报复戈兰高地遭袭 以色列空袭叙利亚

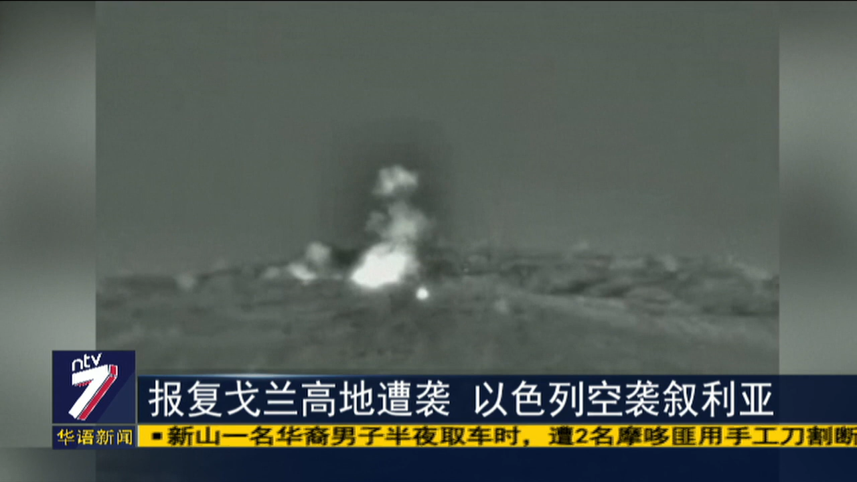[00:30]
这是以色列军方公布的视频，宣布他们成功轰炸了叙利亚的一个军事地带，以报复早前戈兰高地遭叙利亚攻击的事件。以色列总理内塔尼亚胡表明，以色列绝不会容忍任何的侵略行为，一定会展开反击。